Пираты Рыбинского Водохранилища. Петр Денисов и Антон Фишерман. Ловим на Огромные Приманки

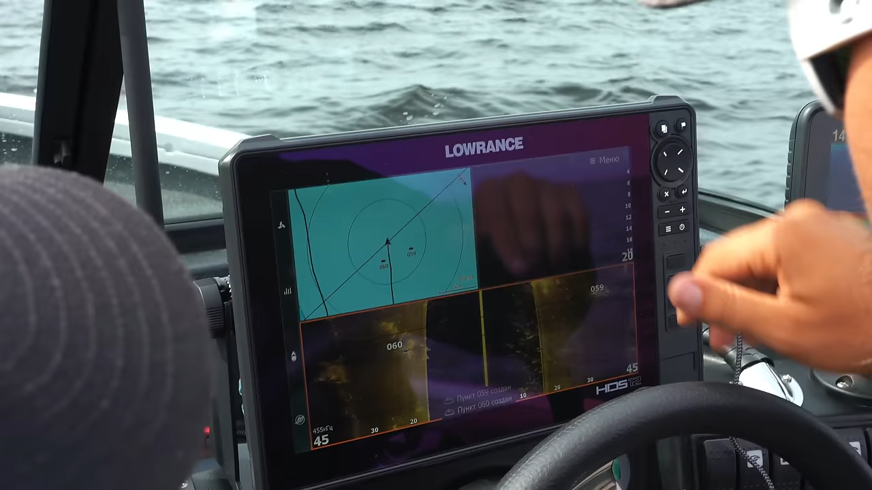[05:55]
Вот это судак, да? Вот, видишь, пошел подъем.
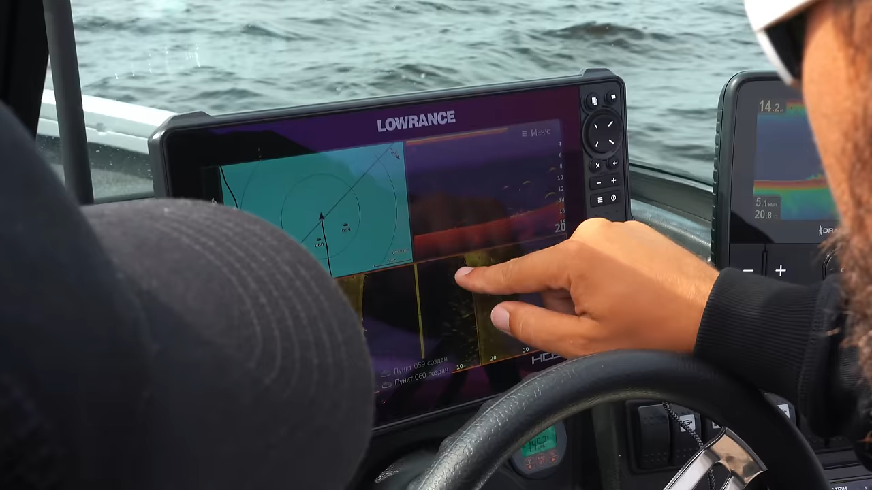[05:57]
Ага. Вот это вот интересный бугор. То есть, тут возвышающиеся коряги, вокруг ведется бель, ее видно.
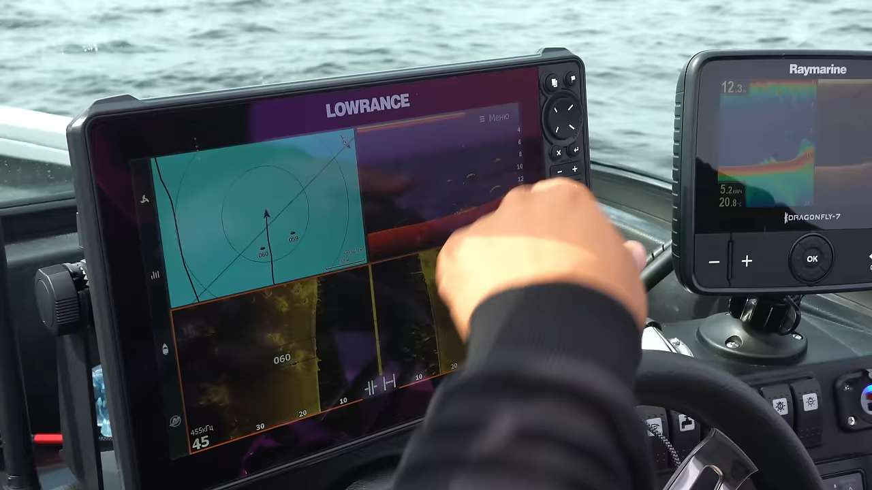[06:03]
Ага. Вот, вот он дальше поднимается. Скидываем, оторгаем, на него там и встанешь.